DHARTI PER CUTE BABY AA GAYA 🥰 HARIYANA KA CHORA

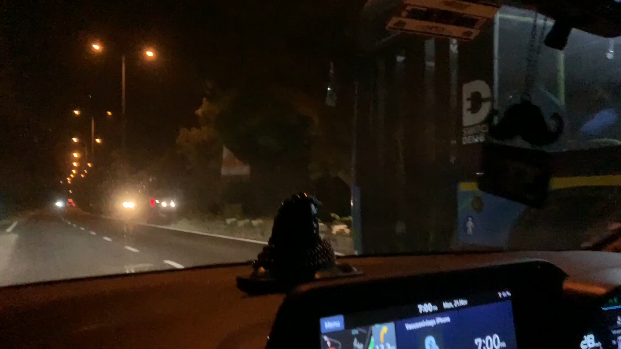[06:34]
चल रही है DTC वर्सेस I-20 2021, तो वो गाइस पीछे गई हमारे से,
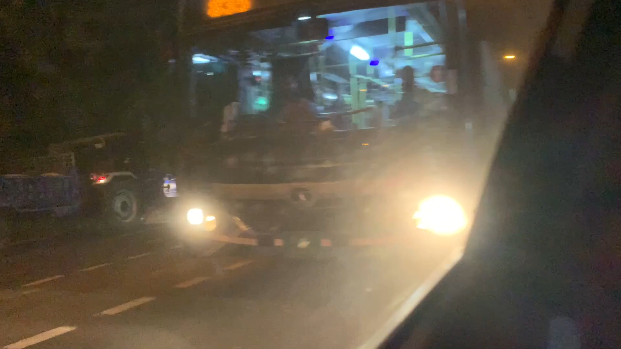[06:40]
देख लो पीछे जा रही है ना, देखो कितनी बढ़िया जा रही है आराम से, I-20 तो I-20 नहीं है वरना है भाई, 7 बज गए तो शाम हो गई भाई, बोले जी यहाँ पर बैठे हैं चुपचाप।
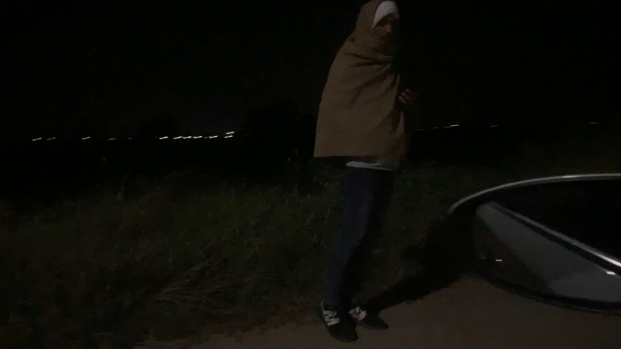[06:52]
सो अब चलते हैं जल्दी से फटाफट, भाई देखो कितना अकेला घूम रहा है ना, देख लो तो इस रोड पे जा रहे हैं भाई,
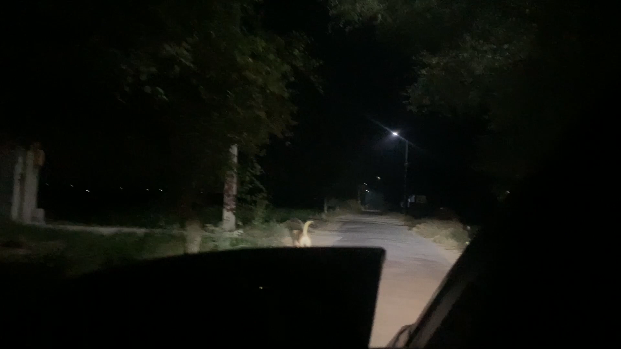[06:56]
देख लो कितना मजा आ रहा है ना, तो देख लो एक कुत्ता दिख रहा था बस,
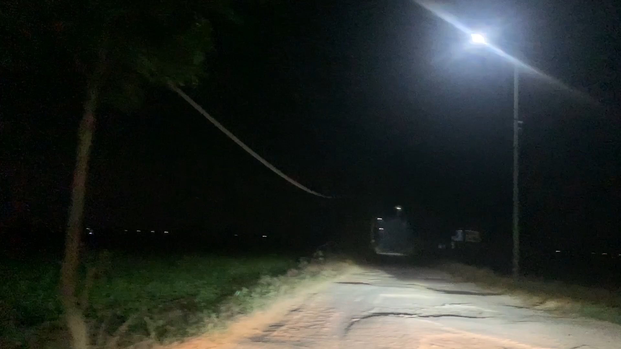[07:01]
दूर दूर तक कोई नहीं दिख रहा भाई, ऐसे रोड पे आ गए, गूगल बाबा ने भेज दिया हमें, तो देख लो कितना, थोड़ा सा ऑफ रोडिंग है, कोई दिक्कत नहीं है, खेतों में से आराम से जा रहे हैं शीशा बंद करके हम,
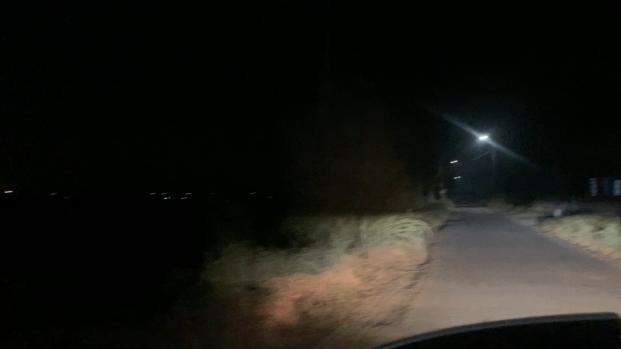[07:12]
देख लो भाई ये तगड़ा रोड मिला है,